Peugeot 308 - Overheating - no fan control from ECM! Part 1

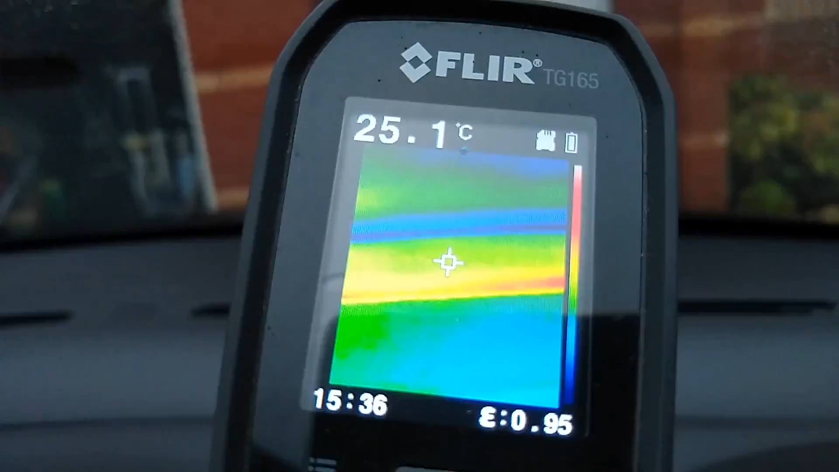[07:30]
On screen: spot 25.1°C
we're only getting out of 20 degrees, so we're starting up with this matrix,
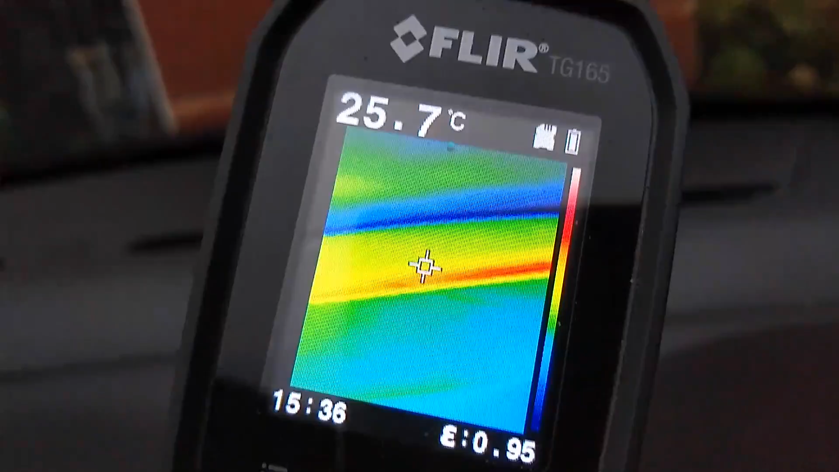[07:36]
On screen: spot 25.7°C
so I don't know what, that's 190 degrees, good check,